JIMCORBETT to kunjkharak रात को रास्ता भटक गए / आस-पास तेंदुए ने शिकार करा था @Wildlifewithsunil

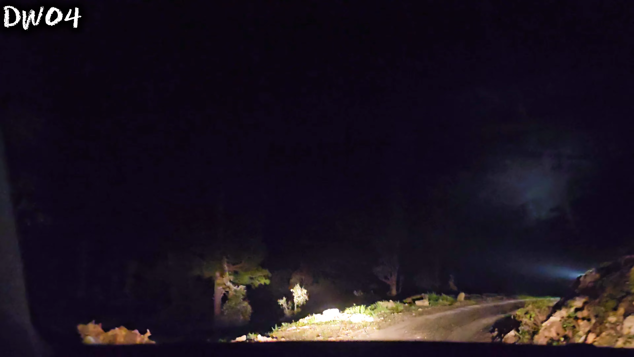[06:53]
काटिए काटिए, बैंड काटिए भैया, पत्थर लग जाएगा, पत्थर बैंड काटो, बैंड बैंड काटो। हाँ